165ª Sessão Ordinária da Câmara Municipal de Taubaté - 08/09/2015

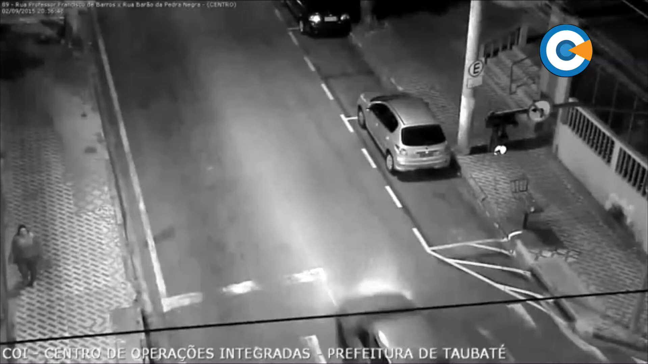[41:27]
Esse cara foi assaltar essa menina, a menina vai aparecer no canto da tela ali de calça branca e aí o bandido vai assaltá-la, logo na sequência. Olha lá, ele está atrás dela. Ele está atrás, quando ele não percebe que não tem ninguém, a câmera já vira e aí ele faz o ataque.
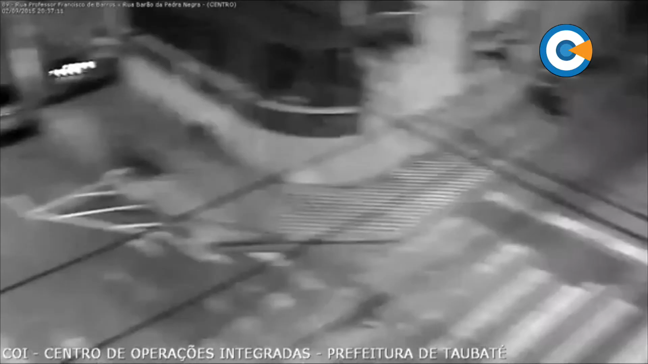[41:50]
Aí ele faz o ataque na sequência, jogando ela no chão e levando o seu celular.
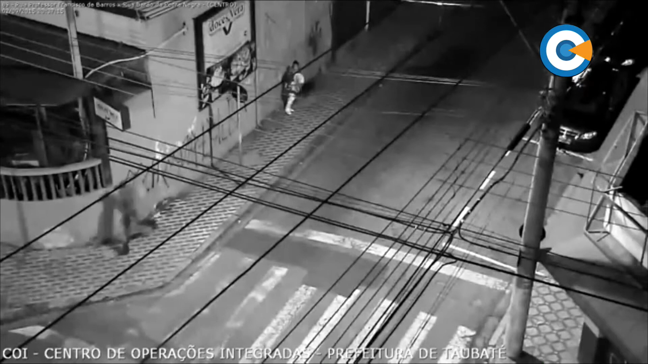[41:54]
Leva aí uma ação muito rápida, ele vira a esquina e já corre. E aí, logo depois, aí nós temos a ação da polícia e de outras câmeras que possivelmente chegaram até lá.
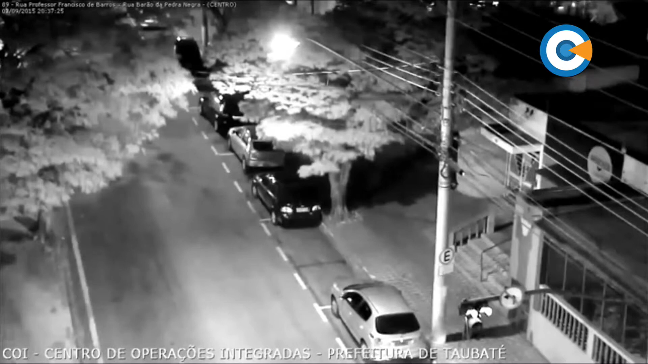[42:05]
Pode voltar para mim. E esse bandido foi preso.